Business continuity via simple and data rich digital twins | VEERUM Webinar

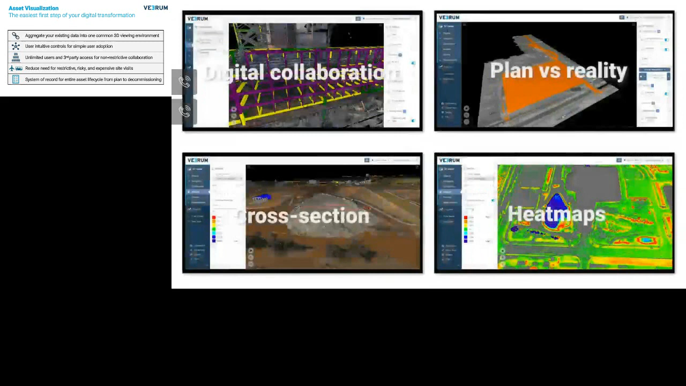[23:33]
The platform is equipped with powerful tools and analytics to drive decision-making and add value across the entire asset lifecycle. Quality and progress are verified by matching design and reality.
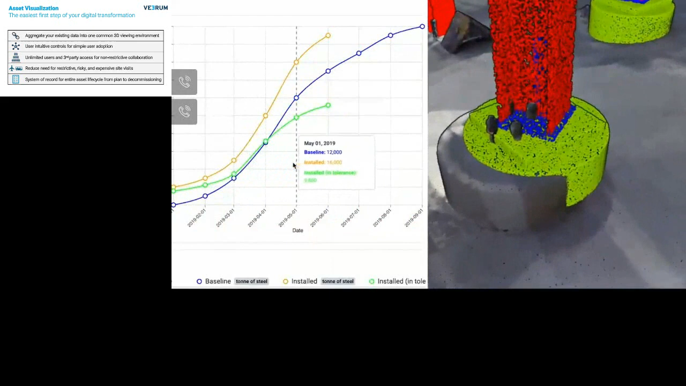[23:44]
The latest site information and real-time IoT data